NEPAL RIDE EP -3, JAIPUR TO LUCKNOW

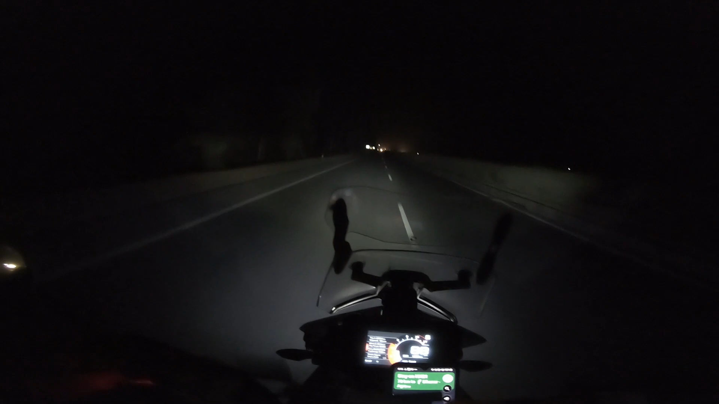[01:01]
સો ટાઈમ ઇઝ 4:16 અર્લી મોર્નિંગ અને અત્યારે આપણે જયપુર આગ્રા એક્સપ્રેસ હાઈવે ઉપર છીએ.
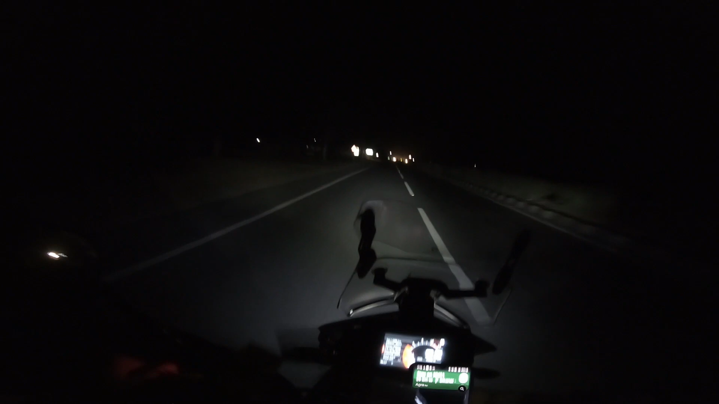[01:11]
અત્યારે મારું જસ્ટ અત્યારે બ્રેકફાસ્ટ પૂરું થયું. બ્રેકફાસ્ટ લંચ તમે જે કહો એ પનીરના પરોઠા દહીં સાથે અને ચા. નાવ વી આર હેડિંગ ટુવર્ડ્સ આગ્રા, આગ્રા સર્કિટ, ધેન લખનૌ એક્સપ્રેસ હાઈવે. એઝ પર ગૂગલ આંટી 10:30 વાગે આપણે લખનૌ પહોંચવા જોઈએ, બટ આઈ વિલ ટ્રાય ટુ સ્ક્વીઝ ધ ટાઈમ.